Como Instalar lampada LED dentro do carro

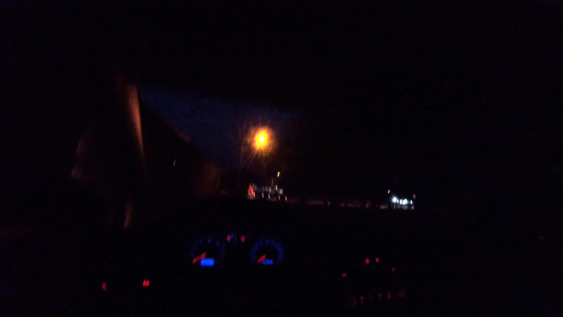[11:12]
Ó, ficou muito top, cara. Se liga, tá clareando demais, cara. Você tá doido. LEDzinho brabo, tá clareando demais. Olha isso aqui, velho, clareia tudo.